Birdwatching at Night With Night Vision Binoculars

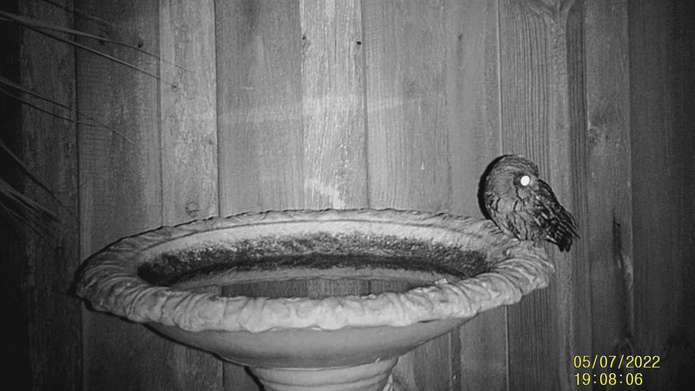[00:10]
Regular viewers know that the screech owl couple, Luna and Odie, lost all three owlets this season in a total nest failure. And sadly, there were many nest failures this spring, not sure why.
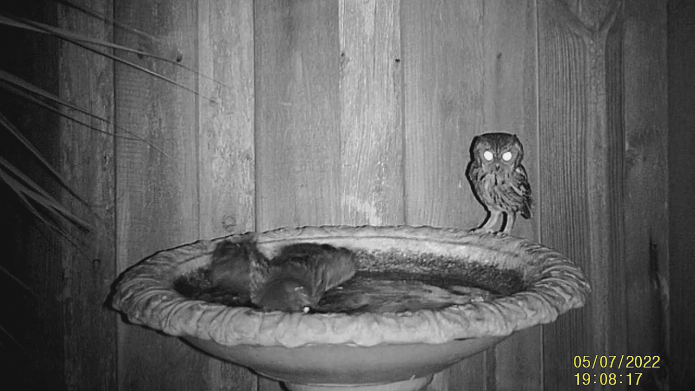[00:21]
It was fascinating to watch Luna and Odie continue to hang out together after nest failure with the Dsoon night vision binoculars that I've been testing out for about a month now. The binoculars also capture video and still photos, and I spent 30 minutes watching the owls interact on a totally dark, moonless night, and it was an amazing experience. You can scan the tallest trees for owls and roosting birds and spot all sorts of mammals. They really open up possibilities for bird and nature watching at night,
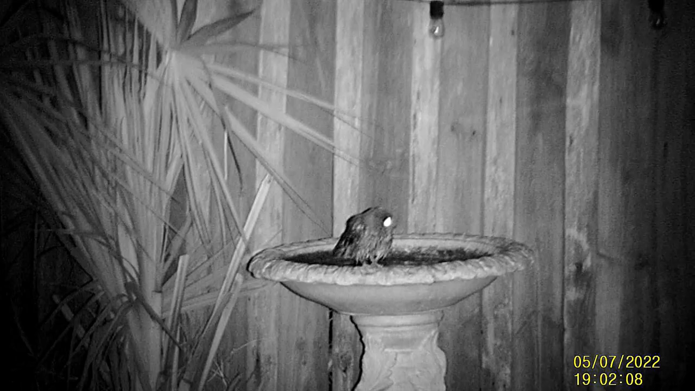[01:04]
You'll see things you've never seen before out in nature. There are a lot of them on the market, and you can get nice ones like these for around $200 now, or you can spend thousands and thousands more.
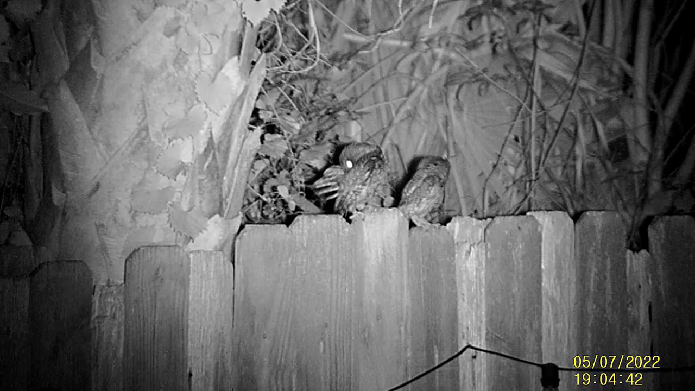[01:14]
I think you'd be surprised by how much you can see with the cheapest ones to start. All of these videos were taken on the lowest setting, and at higher settings you can look into the tallest treetops hundreds of yards away. Of course, as the forest fills with leaves now, it becomes a bit more challenging to see into the trees. I have had screech owls nesting in the backyard for 12 years now, and this is the first time I can really see how much time they spend in the yard and how active and interactive they are with each other.